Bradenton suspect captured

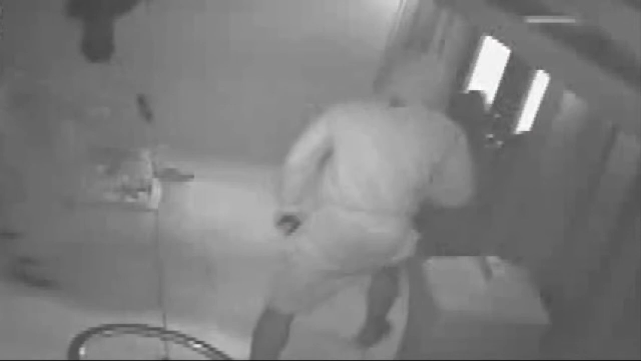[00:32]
A SURVEILLANCE CAMERA CAPTURED THE THREE GUNMEN ENTERING THE HOME ON SOUTHERN PARKWAY WEST. CONTRELL BROOKS AND ESTA DENOUS WERE SHOT AND KILLED.